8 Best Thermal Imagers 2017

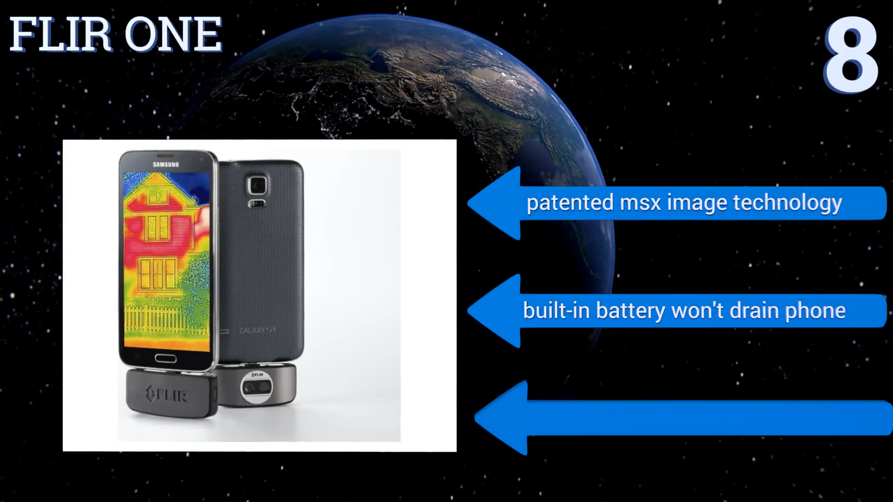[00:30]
visible spectrum for greater detail it features patented msx image technology and a
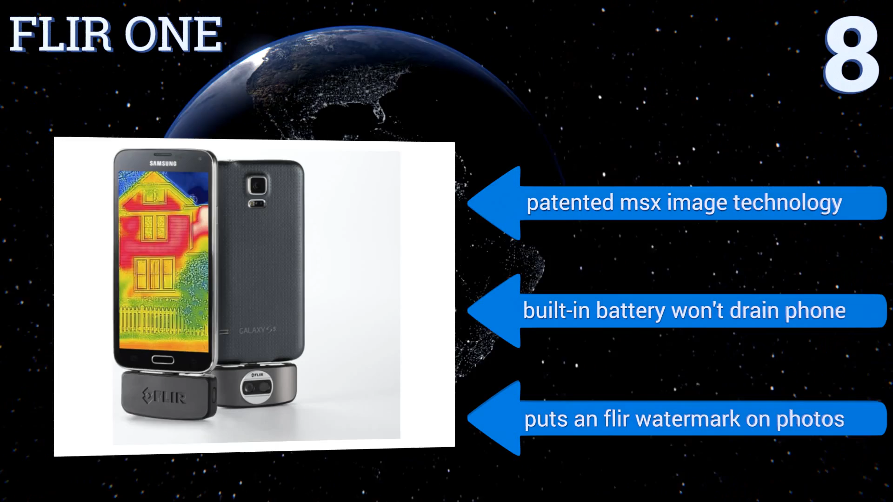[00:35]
built-in battery that won't drain your phone however it puts an FLIR watermark on all photos
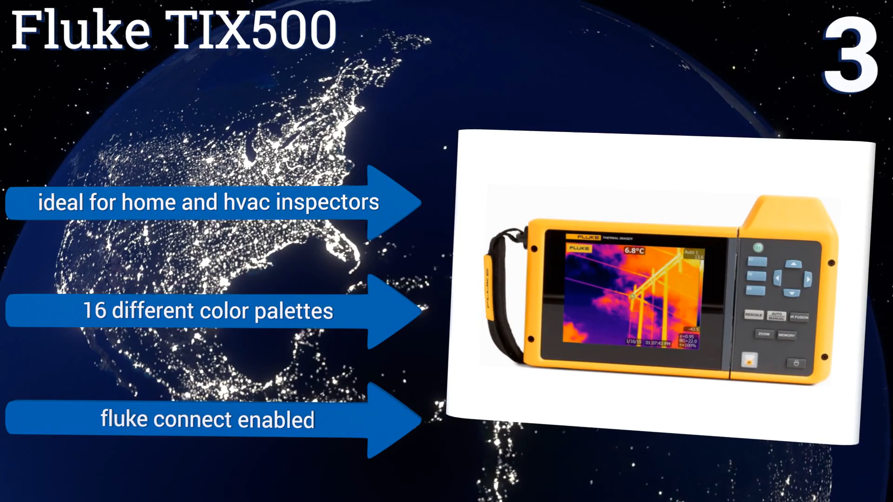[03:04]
different color palettes it's fluke connect enabled at number two the seek thermal xr is engineered specifically for